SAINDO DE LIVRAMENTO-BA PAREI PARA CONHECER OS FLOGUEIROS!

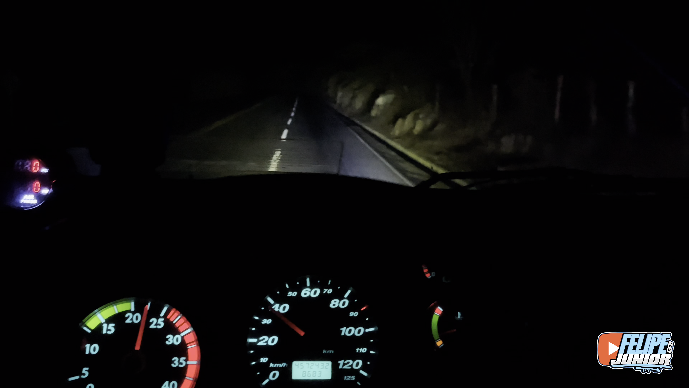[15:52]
tá aí, galera, ó, subindo a Serra dos Palmas, né? Serra dos Problemas. Já dei um pau ali na 1620, na Mercedes, já ficou pra trás. E os bobizeiros, os boquizeiros, tá pro carro. Subindo a Serra devagarinho, devagarote,
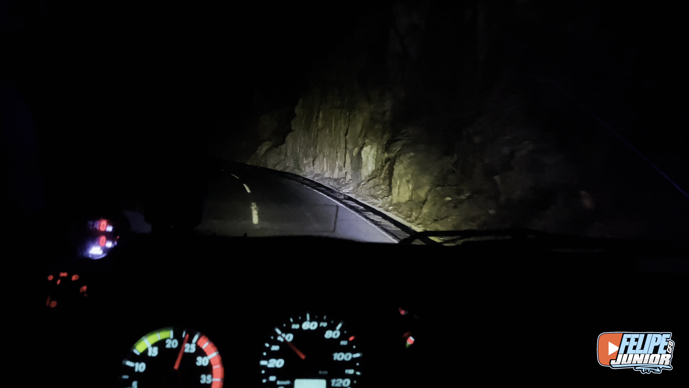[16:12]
hein? Daqui a pouquinho, vitória da conquista. Agora o cara tá no carrinho qualificado, no LED. Da pivetagem. Tá aí, galera, ó, chegando em Vitória da Conquista.